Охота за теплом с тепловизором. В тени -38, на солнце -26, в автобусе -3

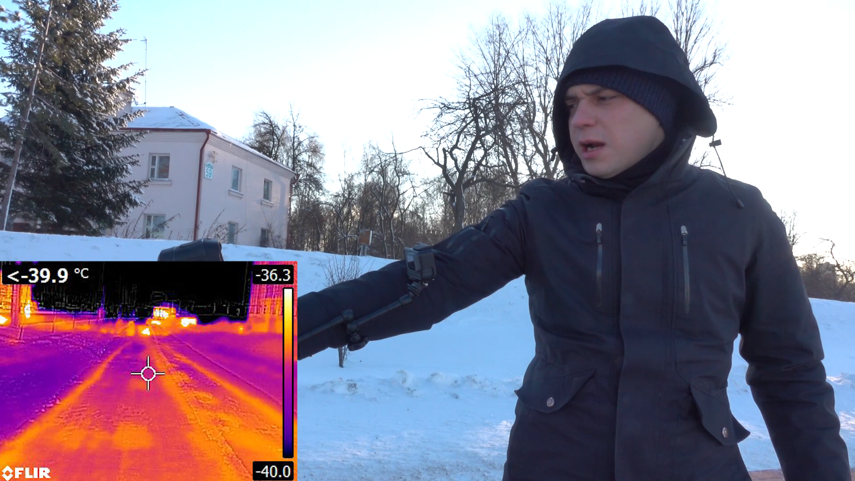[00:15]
Вот такая вот в Террии температурочка. Ой-ой-ой, минус... Минус 38. Пошли на солнце.
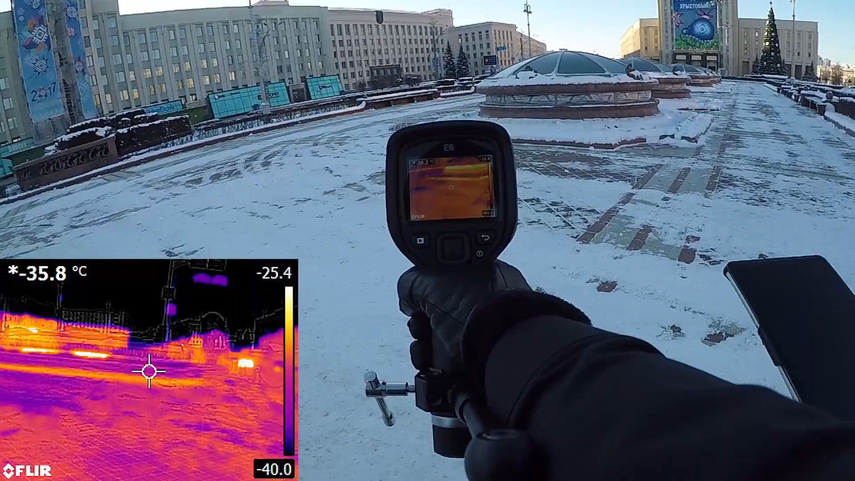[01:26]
On screen: spot -35.8°C
Посмотрите на тепловизор. Какая погода? Минус 35 в тени.
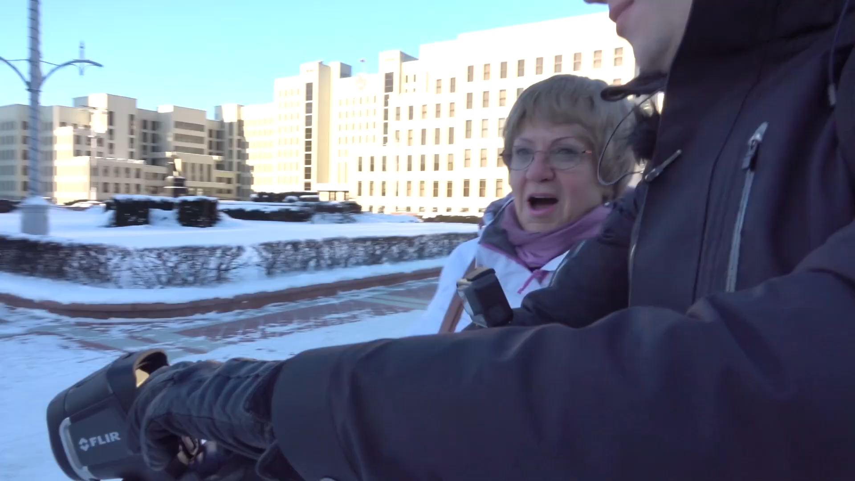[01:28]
Да, понятно. Минус 34. Бегите домой.
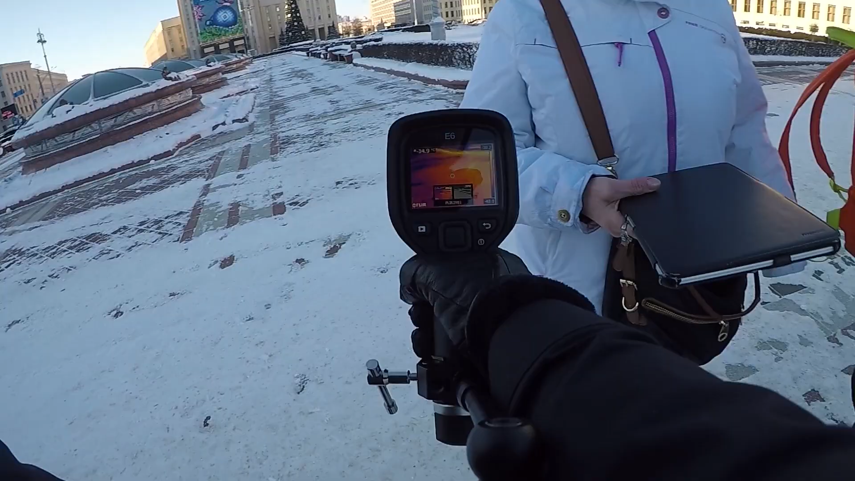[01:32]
Бегите домой, грейтесь.
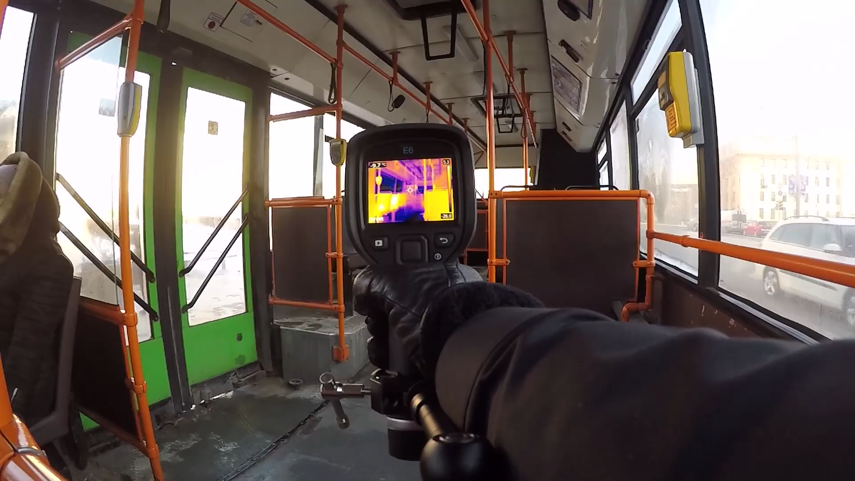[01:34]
О, минус 9. Не верю. Должно быть тепло. Не верю. Ждем. Я ему не верю.
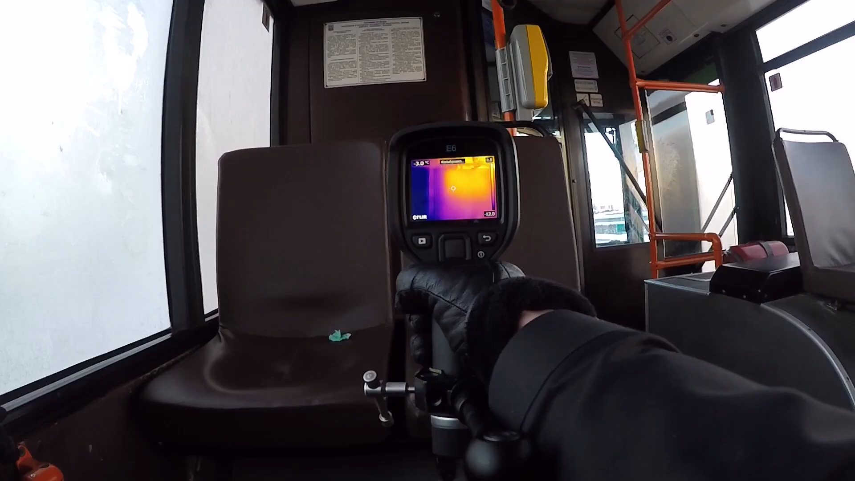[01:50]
О, минус 3, что ли?
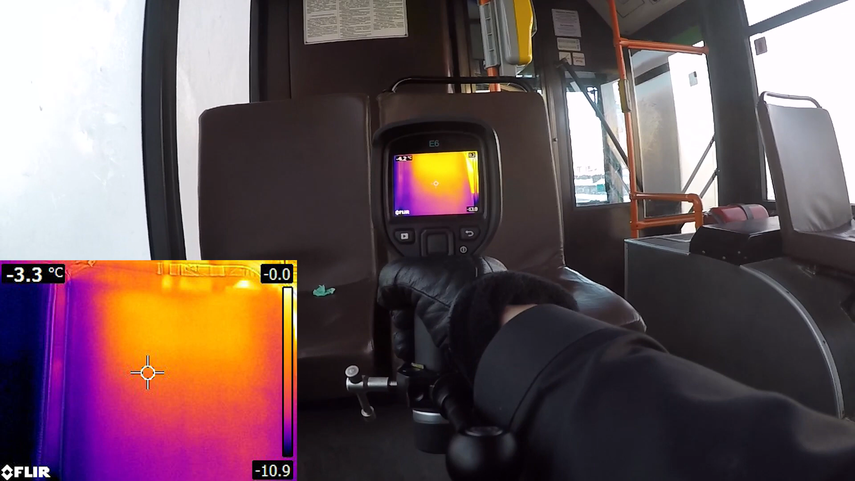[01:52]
On screen: spot -3.3°C
А, а чего не верить, если замерзшие окна? Вот, посмотри. Минус 3.
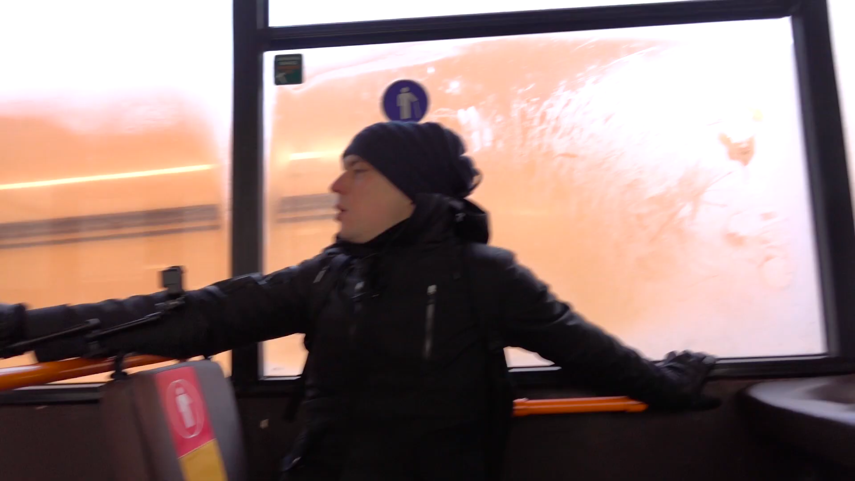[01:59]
Как-то вот прям, если навести на весь салон, пляж, опять же, температура, в зависимости от того, на что навели тепловизор. Ну, 7, 8, минус 5.
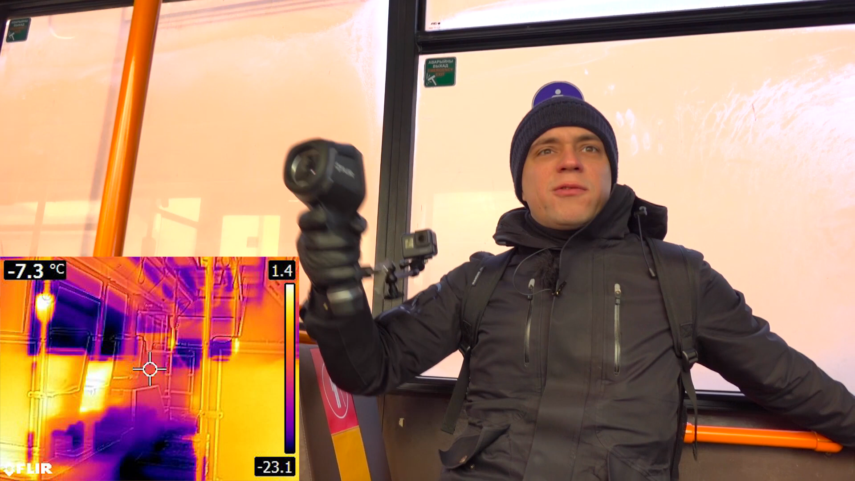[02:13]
On screen: spot -7.3°C
Не плюсовая в автобусе, но в любом случае значительно теплее, чем на улице.